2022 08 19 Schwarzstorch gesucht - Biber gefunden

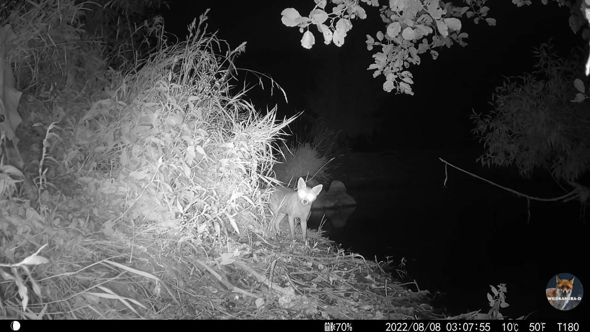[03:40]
Das oberhalb liegt ein Gerippe eines mir unbekannten Tieres, leider ohne Schädelskelett, aber mit sehr kräftigen Rückenwirbeln. Es wäre interessant zu wissen, was es einmal war. Hier verschwindet nun der Fuchs direkt an der Blies hinein ins Dunkle und ich wundere mich immer, wo sie überall jagen. Ja, und dann kommen wir zum Höhepunkt der 10-Tage-Wildkamera. Zunächst erkenne ich zwei schwimmende Augenpaare und dachte an die überall anwesenden Nutrias. Doch was sich da aus dem Wasser stemmt, ist ein Übernutria, daher nochmal in Zeitlupe.
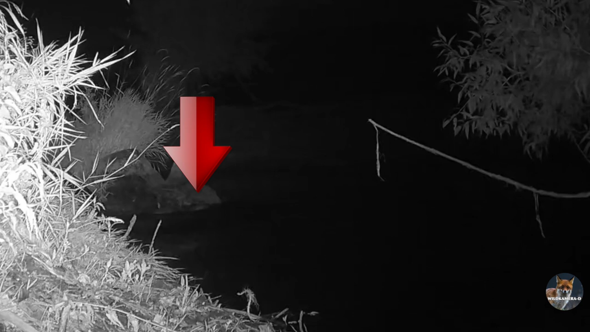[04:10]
Wir sehen ganz klar, wie ein Tier von Land ins Wasser taucht, während das andere schon zum Ufo unterwegs ist. Uns besucht ein Biberpärchen. Sie, vermute ich, schwimmt gegenüber irgendwo hin und er zwängt sich hier aus dem Wasser. Und die Gegenüberstellung mit dem gerade eben dagewesenen Fuchs zeigt, wie mächtig dieser Biber ist. Sie können bis zu 1,40 Meter lang werden. Das sind wahre Kolosse. Man sieht, wie er hier wühlt und auch etwas zu fressen findet. Und wenn er jetzt aussteigt,
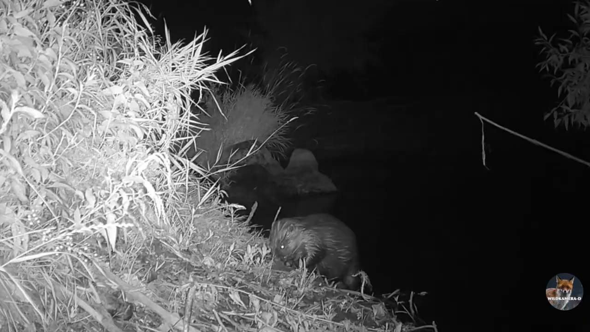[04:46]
erkennt man sehr gut die zum Schwimmen ausgebildeten Hünderfüße, aber auch seine Kelle. Das ist dieser mächtig große Schwanz, der gleich zu sehen ist, den er zum Rudern und Steuern benutzt. Das klare Erkennungsmerkmal eines Bibers.
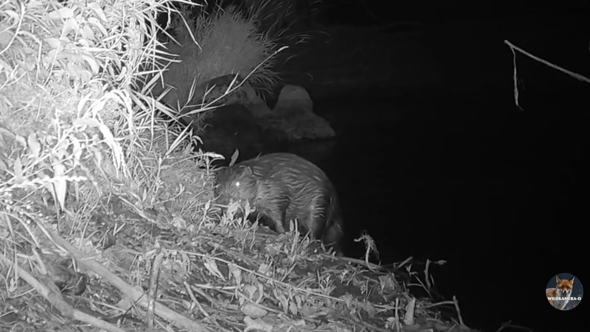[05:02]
Hier mitten in der Mastau ein Biberpärchen, das ist schon etwas Besonderes.